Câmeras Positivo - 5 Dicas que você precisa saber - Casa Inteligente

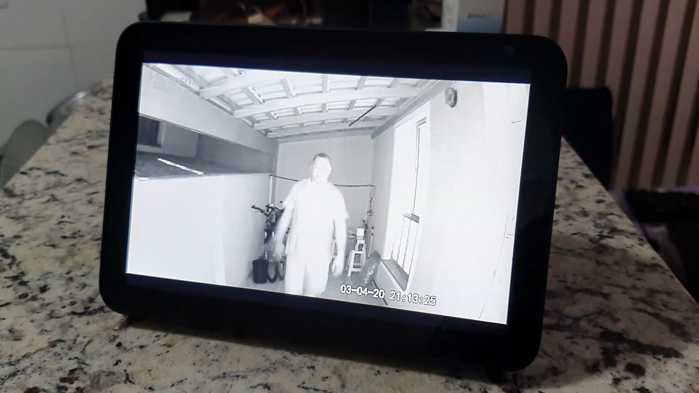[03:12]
Em qualquer um deles você consegue por comando de voz visualizar as câmeras ou então direto ali no menu pra você ter acesso a elas.